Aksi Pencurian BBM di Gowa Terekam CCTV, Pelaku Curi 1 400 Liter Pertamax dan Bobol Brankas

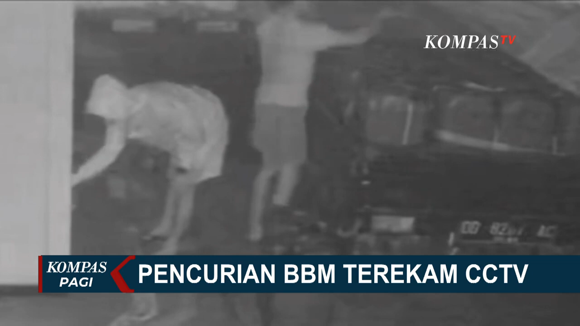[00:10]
Aksi pencurian pelaku terekam CCTV. Seberaksi dua pelaku kemudian menjual BBM jenis Pertamak di sejumlah pengecer menggunakan jenigen. Pelaku juga mencuri uang sebesar 25 juta rupiah yang disimpan pemilik Pertasop di dalam berangkas. Dikataui salah satu pelaku merupakan pekerja di kios BBM itu.